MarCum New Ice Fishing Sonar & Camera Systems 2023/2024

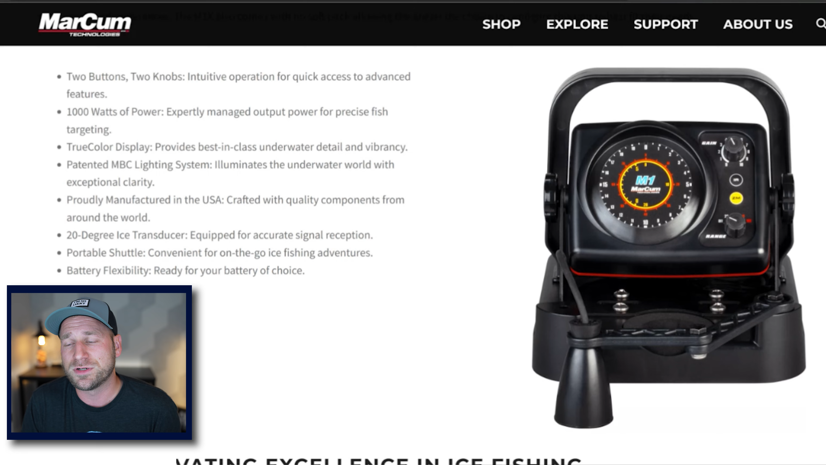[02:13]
So you can buy a cheap $15, $20 battery. If you're just getting into it, you're not really worried about the weight. You have the ability to charge it, or you're not going to be out for more than a few hours. Go ahead and use a sealed lead acid. They're super cheap. Otherwise, go like PO4. There's a lot of great brands out there. So that is what the X series is.